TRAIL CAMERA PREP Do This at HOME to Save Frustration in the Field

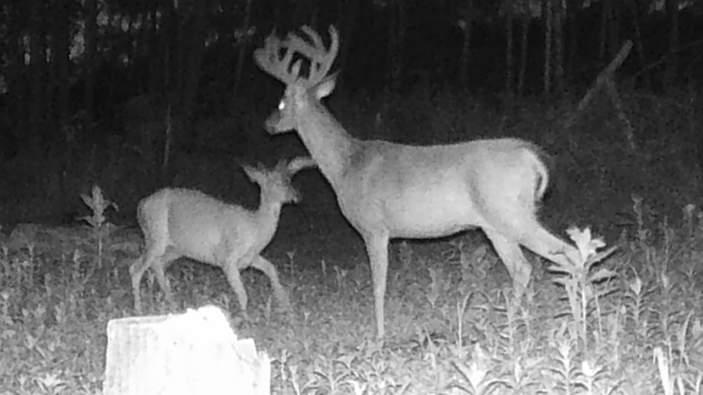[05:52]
a trail at a 90 degree angle to the trail to the direction that the deer are moving and I usually put these trail cameras for me about seven feet
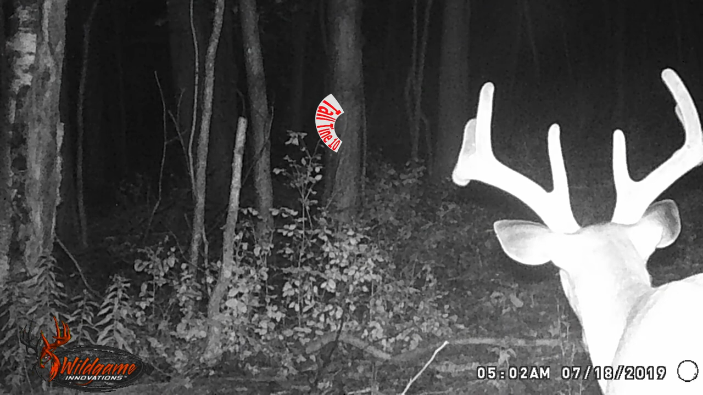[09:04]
the year and the date and the time it's extremely important when you're looking at pictures to know when
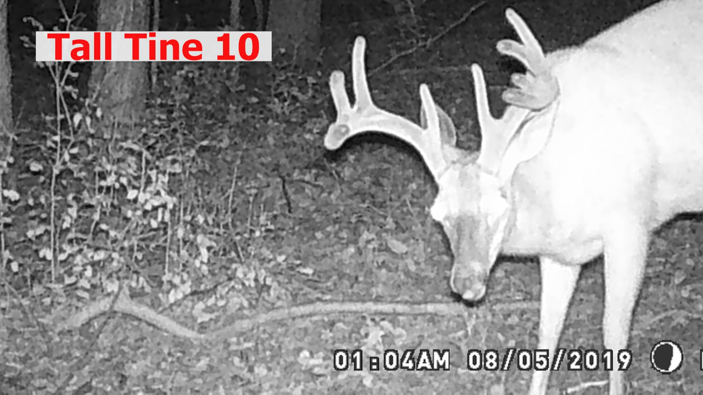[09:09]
those deer are there now when you have a cellular camera obviously it's easier because you can be getting that stuff live but if you got these cameras that I have sitting out here that I'll put out in May and some of them I won't even go back in and check until the end of July it'd be nice to know what was occurring you know in the end of May and the middle of June in the end of July
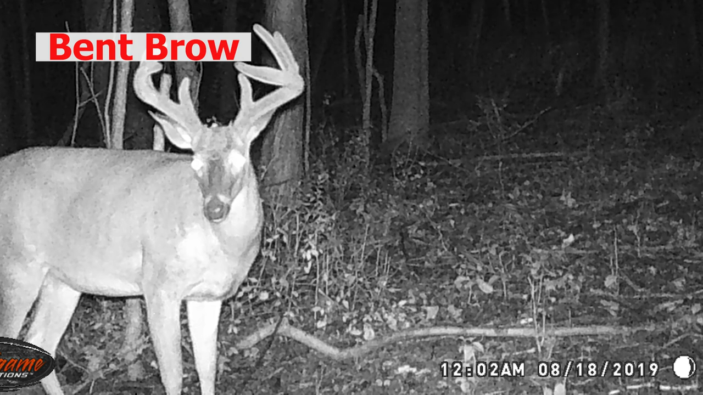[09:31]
see whether I'm catching some of the same deer see some of their growth determine if their patterns are changing at all during that season and having the date and the time and the year on it definitely helps with that a ton